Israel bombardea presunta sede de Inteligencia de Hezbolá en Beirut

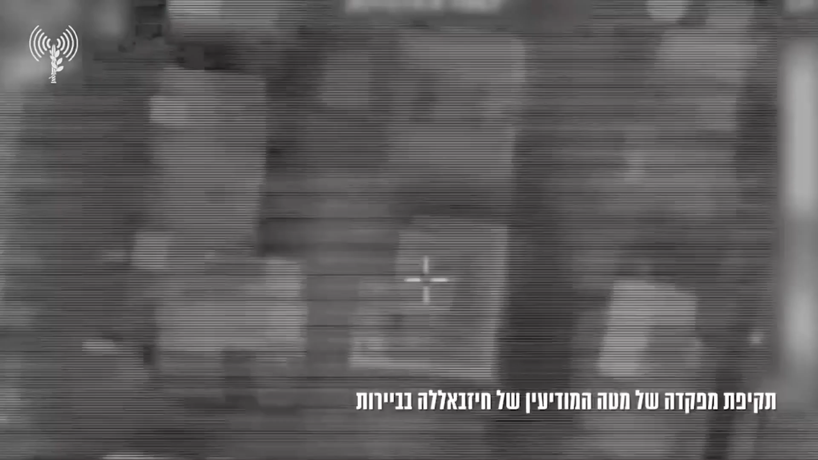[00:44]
Además, el ejército ha confirmado esta mañana un nuevo bombardeo sobre el sur de la capital de Líbano,
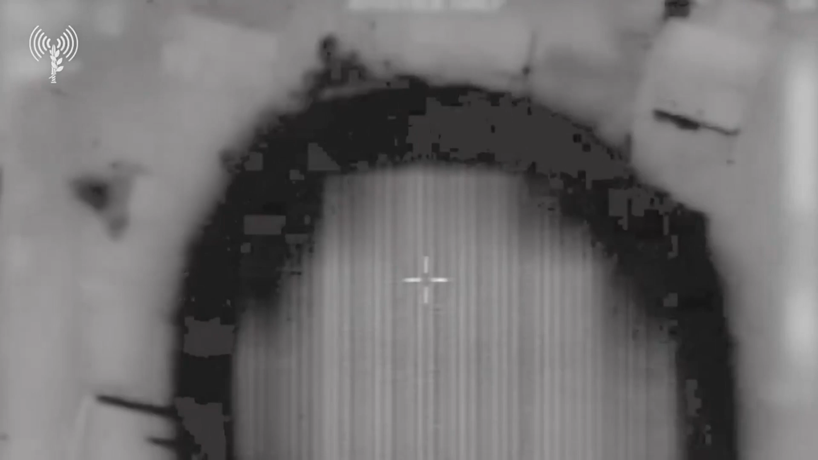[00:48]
dirigido contra la presunta sede de inteligencia de las milicias del partido y Hezbollah.